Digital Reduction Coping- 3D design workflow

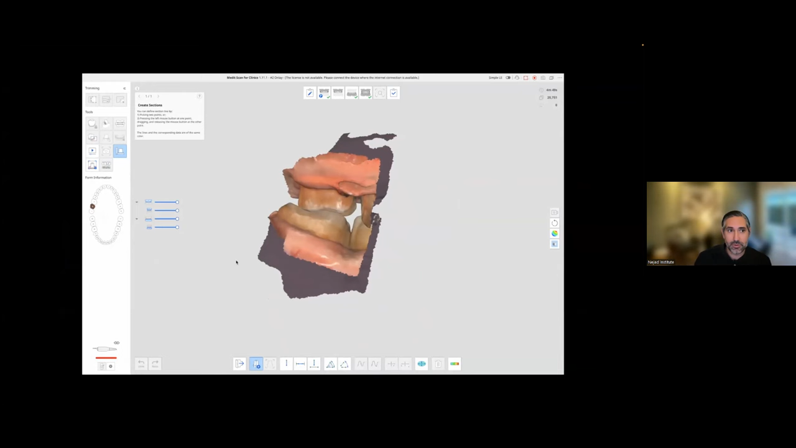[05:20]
So I selected the area that I want to process.